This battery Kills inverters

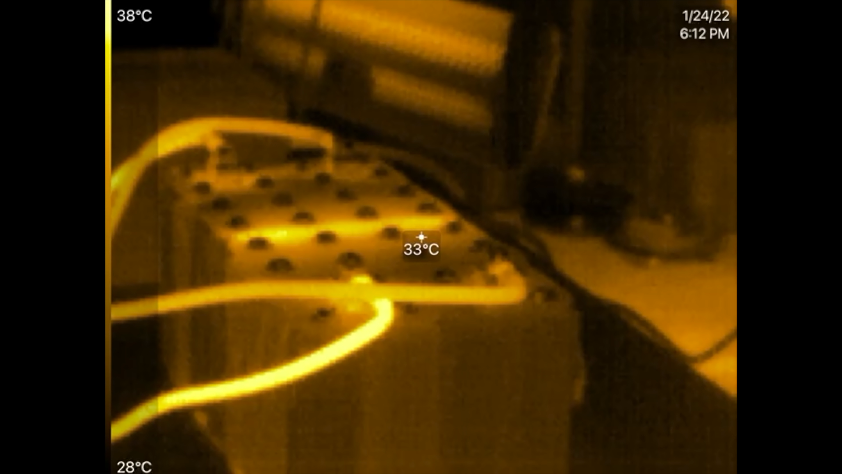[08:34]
On screen: spot 33°C, scale top 38°C, scale bottom 28°C
okay so there is the image
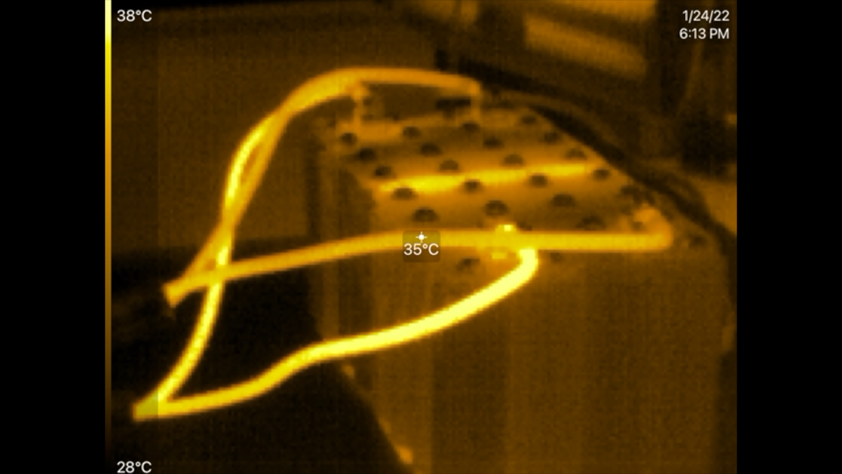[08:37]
On screen: spot 35°C, scale top 38°C, scale bottom 28°C
so that cable is not crimped very well i think huh
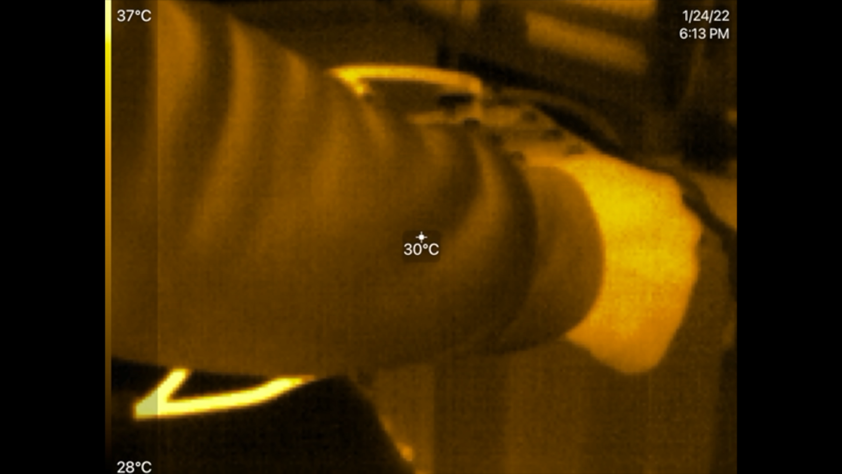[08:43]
On screen: spot 30°C, scale top 37°C, scale bottom 28°C
what's going on here but look at that you see that you actually see a line in the middle of that plate that is very interesting uh 289 amps right now continuous we're just gonna keep this going until the battery uh dies right so it's gonna be continuous oh no no no no
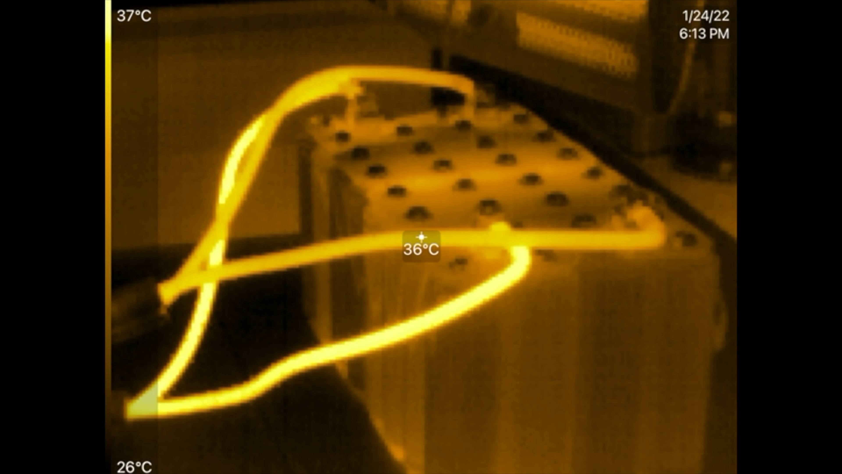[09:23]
On screen: spot 36°C, scale top 37°C, scale bottom 26°C
second is smoking the of course the inverter the inverter is the one that's gonna die there's smoke coming out of it